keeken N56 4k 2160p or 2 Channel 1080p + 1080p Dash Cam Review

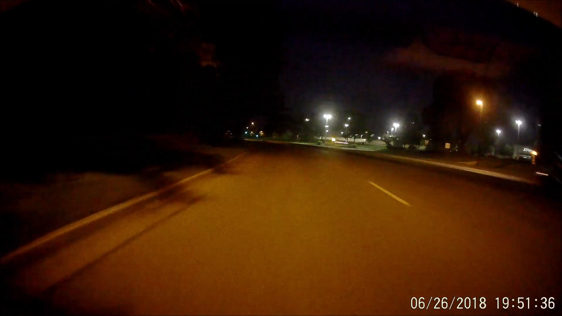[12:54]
But, overall, you know, the video quality here, the nighttime quality is pretty decent, even the rear channel. Obviously, when you're on a dark street with no lights, it's going to be completely dark for the most part. But, all in all, with the hardware, the specs, the overall video quality, I feel like this camera is a decent camera. It doesn't feel too cheap, but it's still affordable.